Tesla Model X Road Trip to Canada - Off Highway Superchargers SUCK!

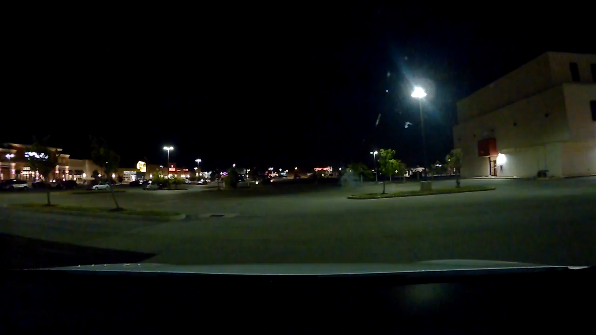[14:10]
We'll be staying over at the Hilton Hotel overnight and doing some activities in Niagara Falls and then heading over to Toronto sometime in the afternoon. But here are some stats. It took us, we got to the hotel about 10:15 p.m., which means that the whole trip took about 8.5 hours with all the supercharging stops. With no supercharging stops, it would have taken us 6 hours and 8 minutes.
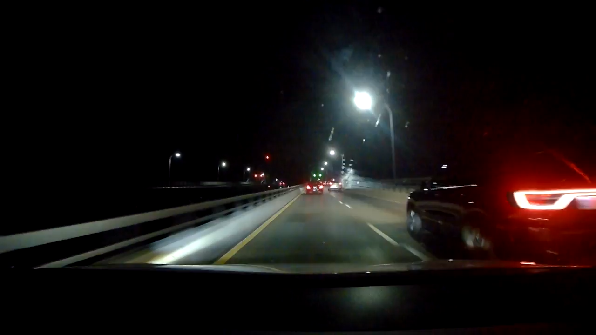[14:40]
The supercharging took a whopping 1 hour 45 minutes, and getting on and off the highway took about 37 minutes. That's just freaking crazy. Oh, here goes the crossing the border to Canada.
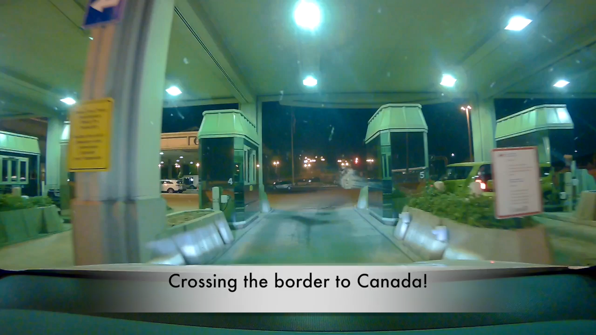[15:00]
So after you cross the border, it's just a few minutes to the hotel. And the valet there was really good about directing you to where to charge, and they were pretty impressed with the Model X.